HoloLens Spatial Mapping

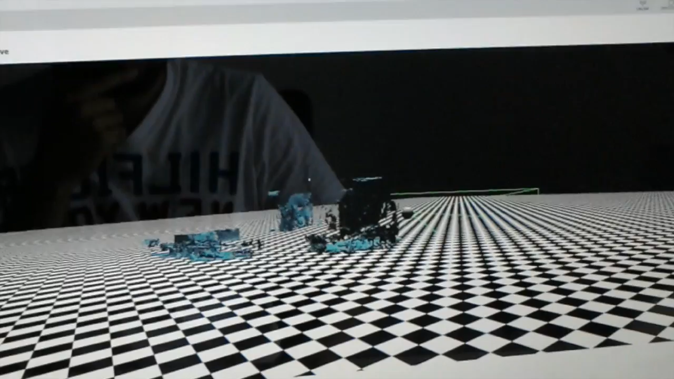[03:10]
now the data is like transforming from hololens to
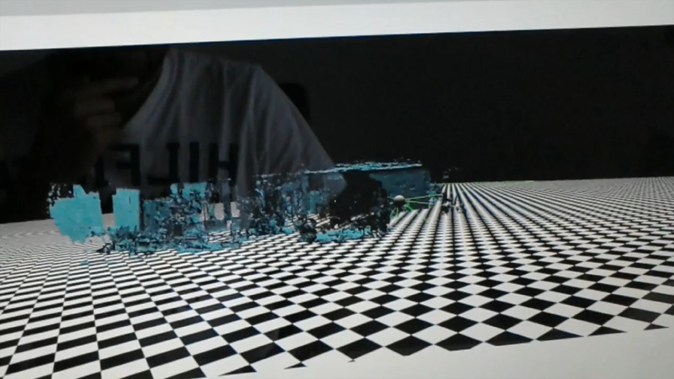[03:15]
my computer and
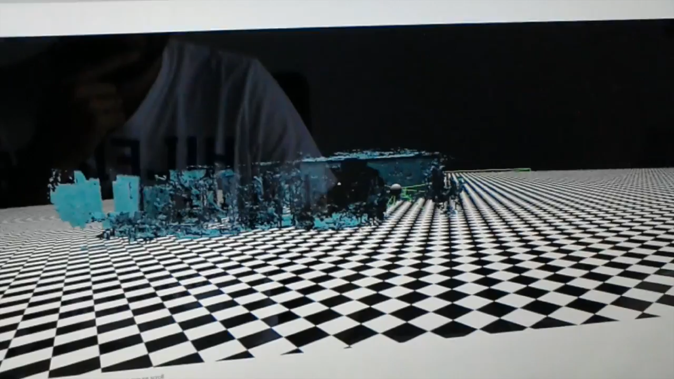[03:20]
now we can go here inside and see
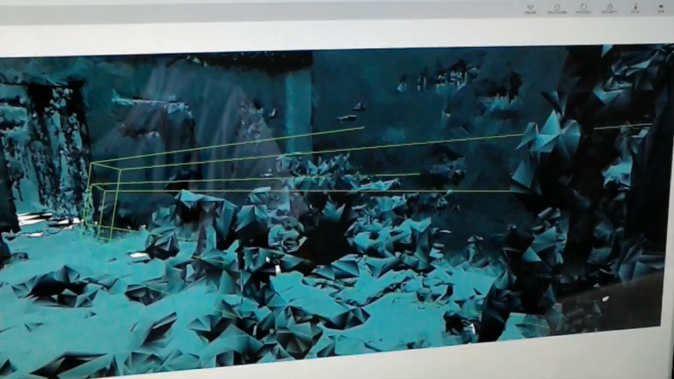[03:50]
that and now you see here is the door here
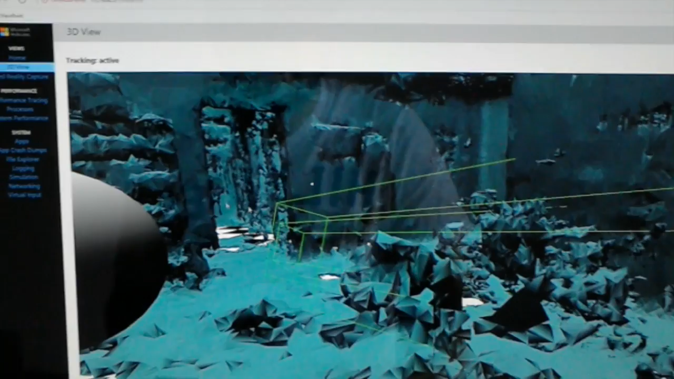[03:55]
we have some holes inside let's go to another direction
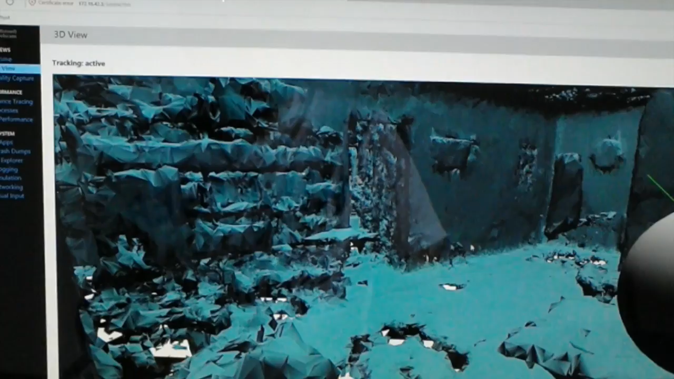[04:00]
oh we are inside the wall let's go inside
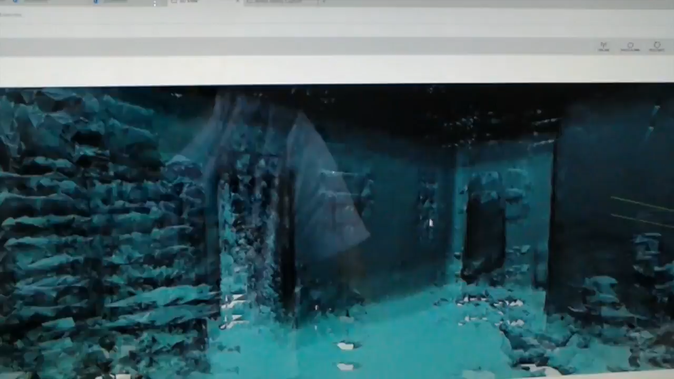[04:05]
and now you see the ceiling you'll see the floor
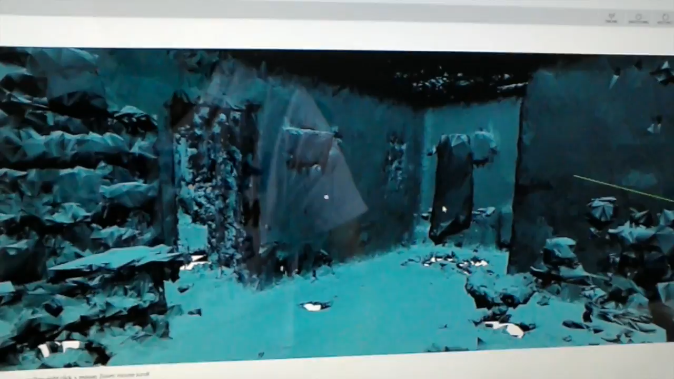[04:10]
so you'll see the quality is okay but it's for sure not perfect
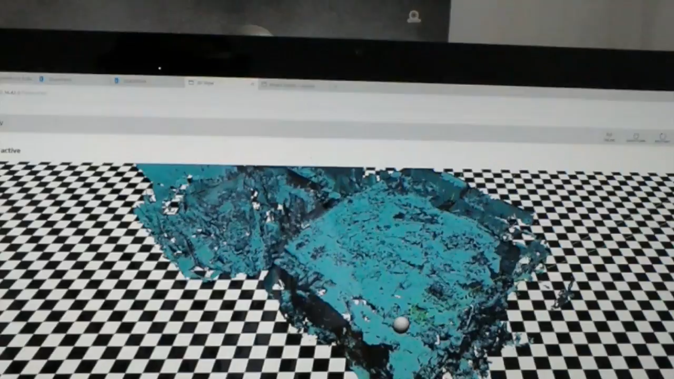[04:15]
so you'll see here another parts of the
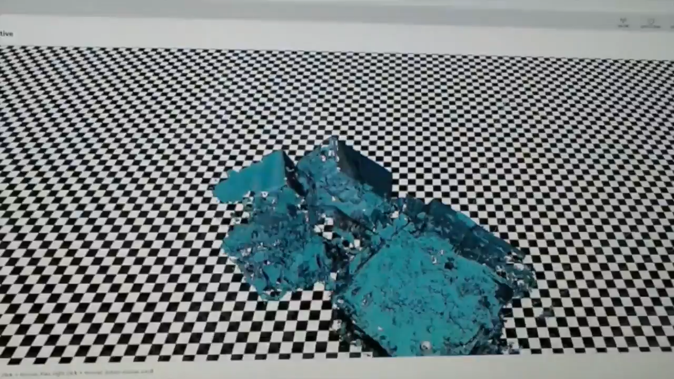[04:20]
office so here for example the room we went before
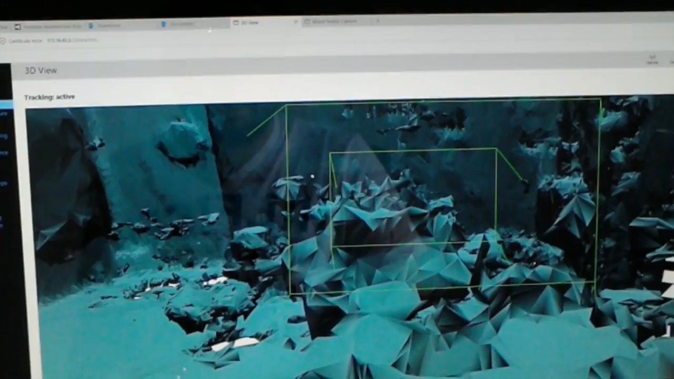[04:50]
also we can save the room and we can do it a little bit more perfect